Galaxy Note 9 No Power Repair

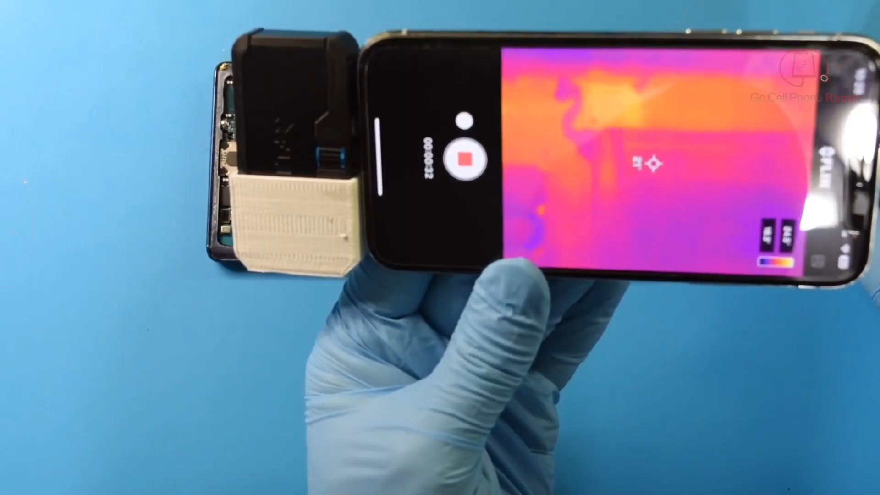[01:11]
you'll see that we are generating heat right over here and what that is going to be
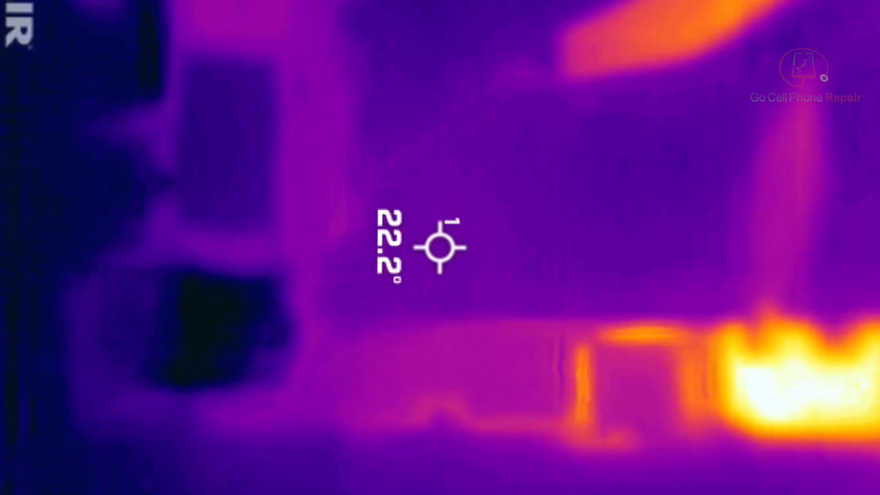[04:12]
voltage down to 0.4 and there is absolutely no heat
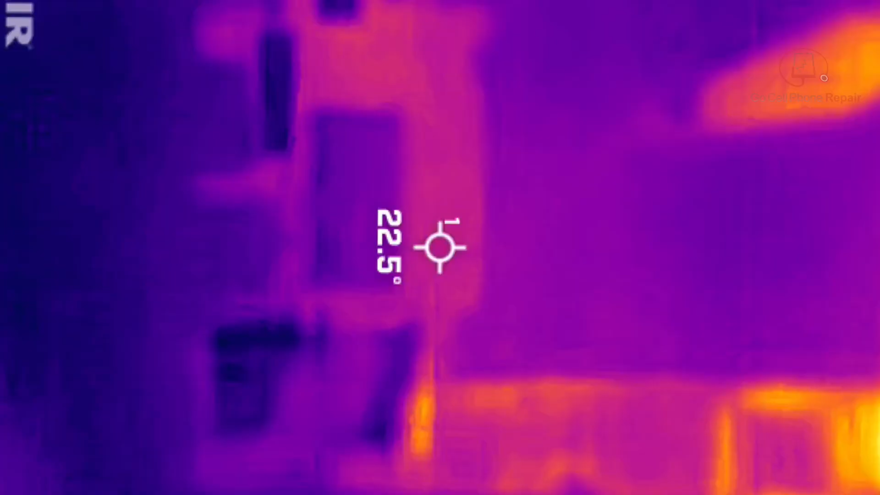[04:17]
here so as i suspected it only looks like the short is coming from the power ic
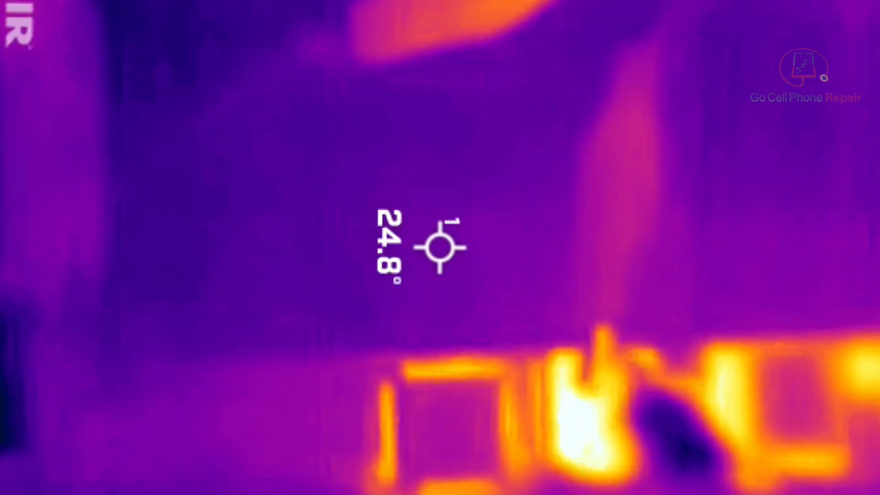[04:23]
it is almost definitely coming from somewhere else that we won't be able to see until we take the shield off
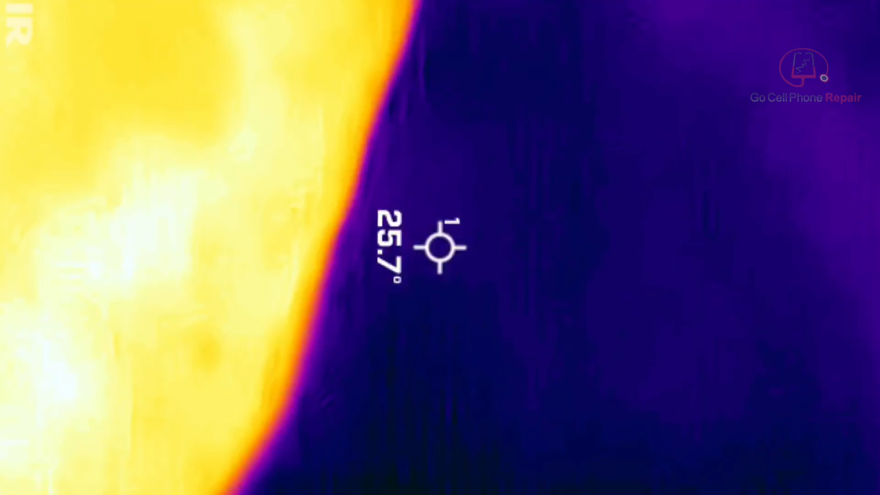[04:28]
uh but my guess is it it is dead short somewhere and i don't know where that is just yet so i'm
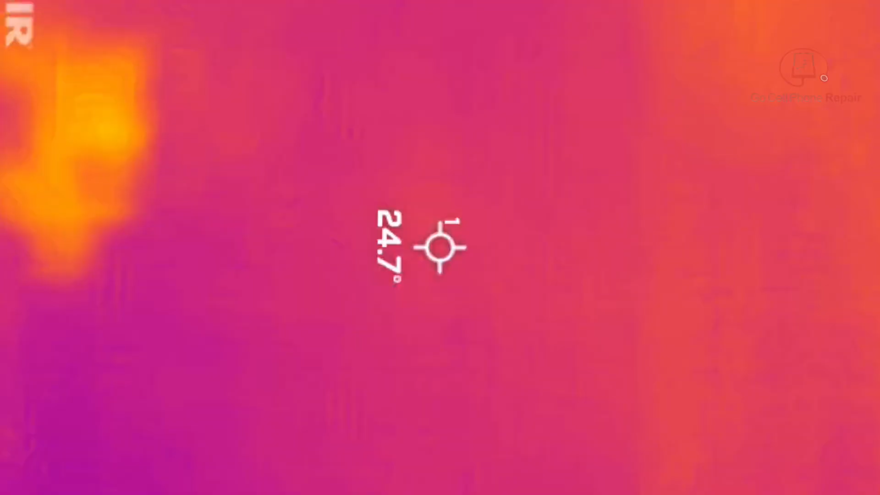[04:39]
going to raise it up to one volt excuse me one amp and see if we get heat coming through one of these shields i doubt it but we'll give it a shot that's about as high as i want to go here
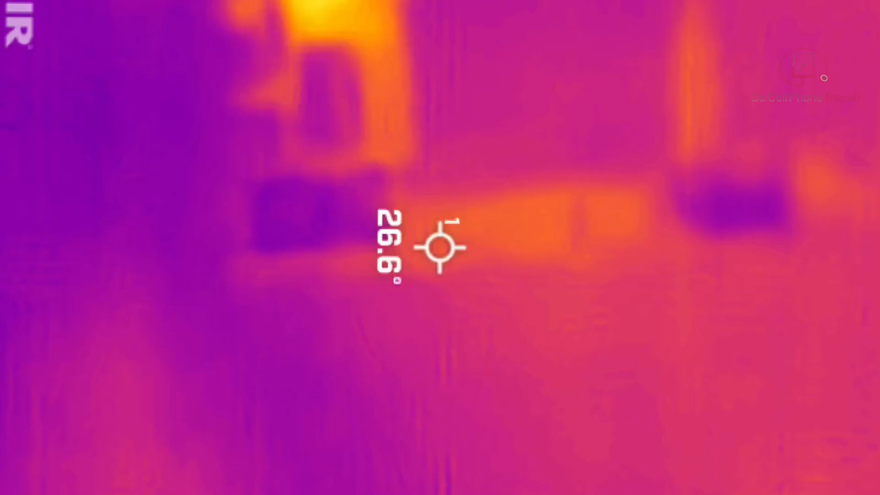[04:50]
okay so we're pulling one volt at one amp and if anything
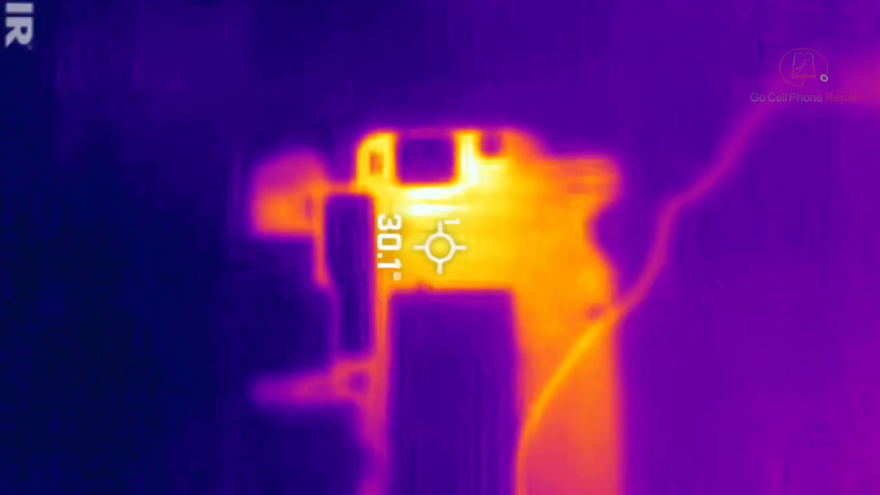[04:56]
looks like our heat's coming from over here on the far edge of the board
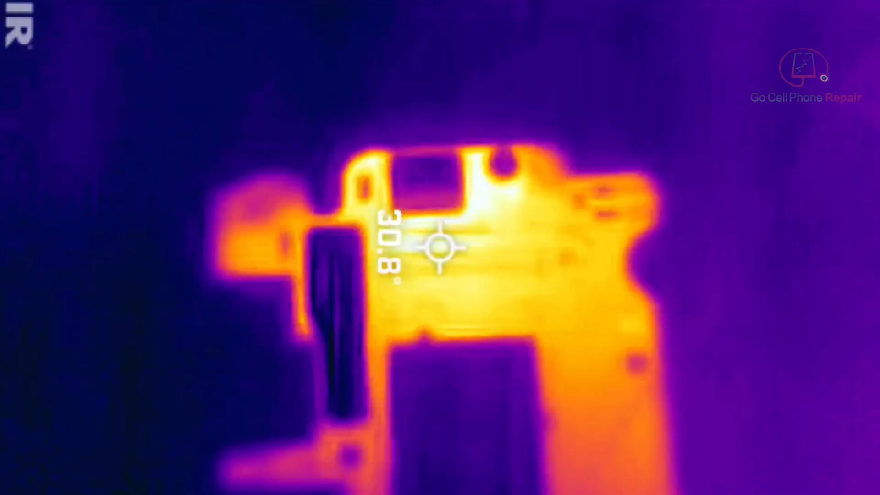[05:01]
let's keep an eye on that and look at that it looks like our problem is
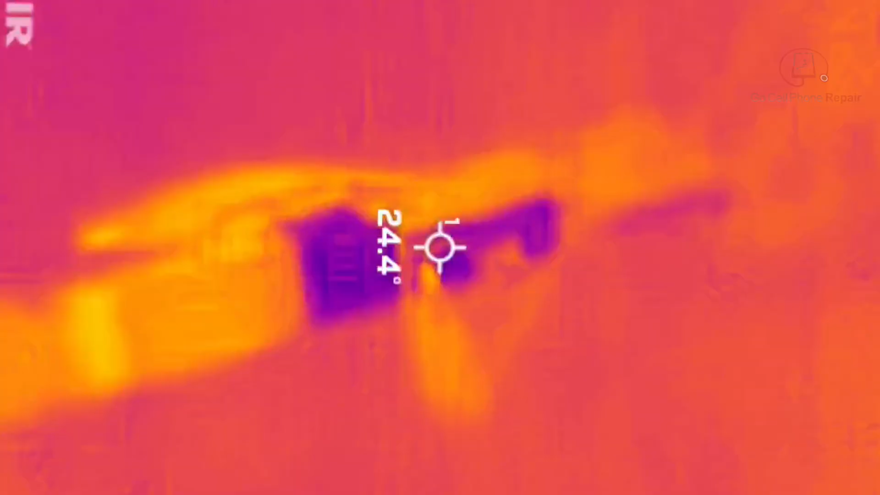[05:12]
more likely to be over here somewhere
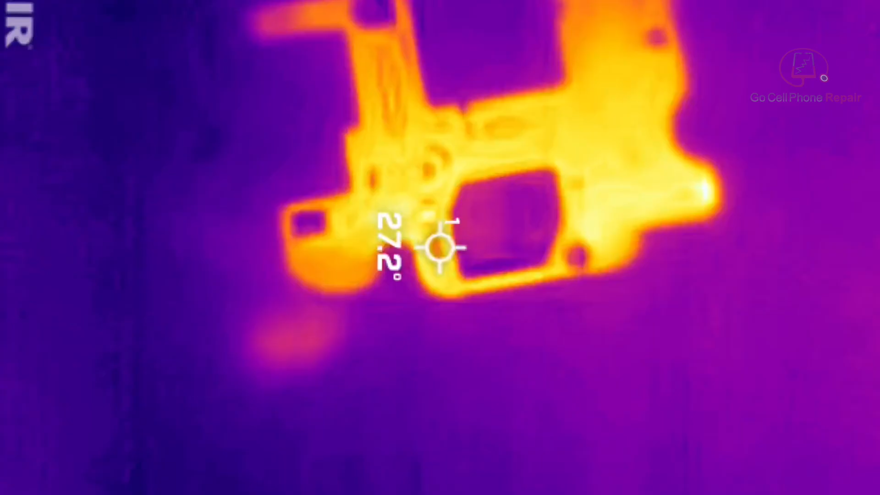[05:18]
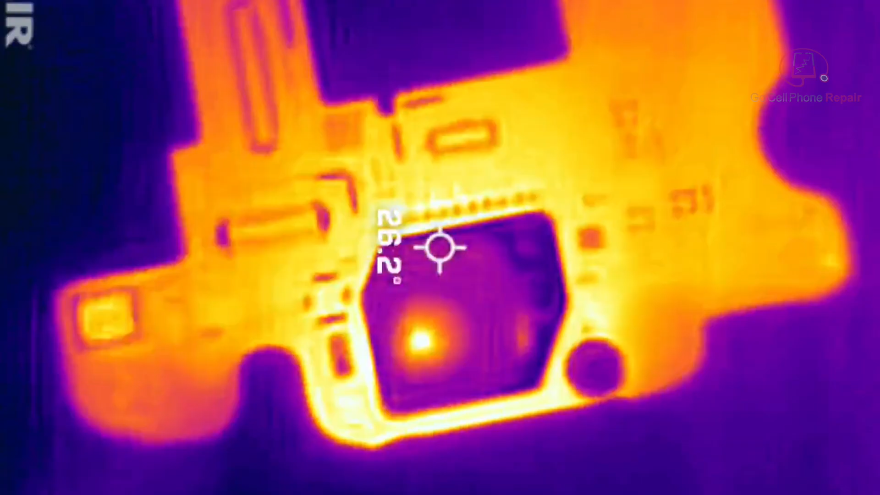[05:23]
yep i think our issue is going to be under this shield right here so fortunately we didn't start tearing
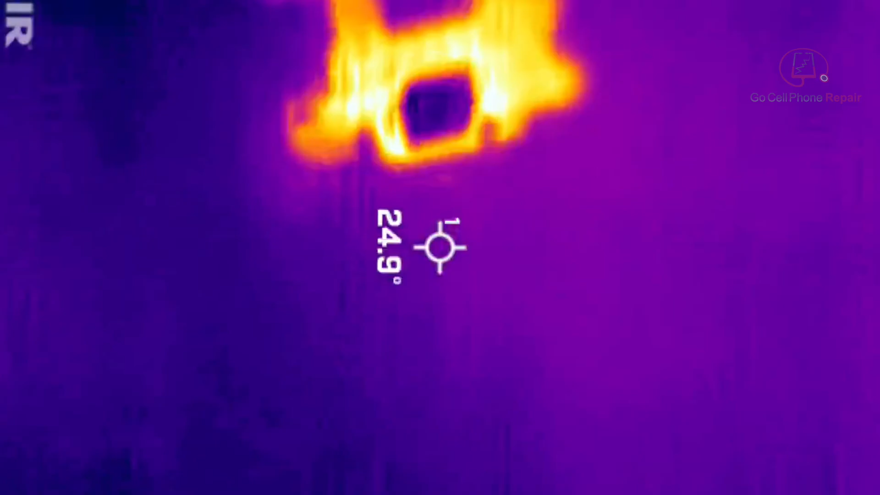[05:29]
everything apart just yet okay time for this shield to go